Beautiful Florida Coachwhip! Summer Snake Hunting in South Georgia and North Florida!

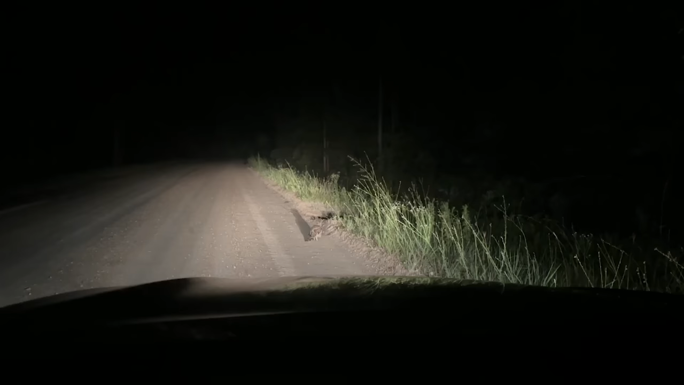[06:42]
is this man looking at over there oh he left anyways we have uh not seen anything since the banded water snake it's been a couple hours so we're probably going to call it a night here just saw that owl almost fly into my car trying to land over there and catch something I